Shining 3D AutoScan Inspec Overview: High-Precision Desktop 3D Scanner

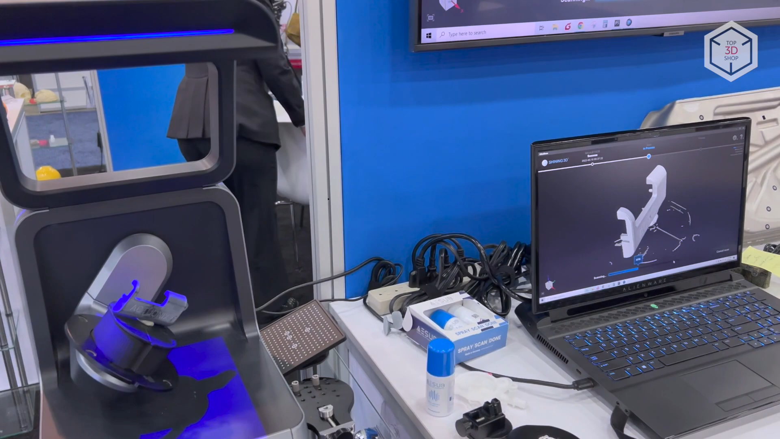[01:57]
scanning area of 100 by 100 by 75 millimeters.
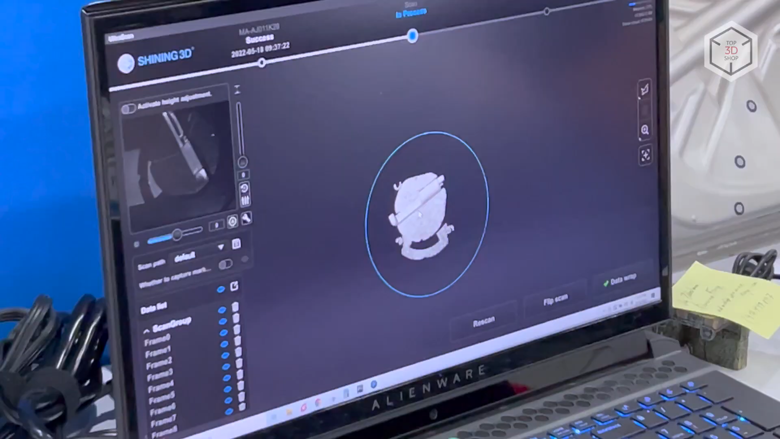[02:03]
A fast and stable USB 3.0 connection is used for data transfer.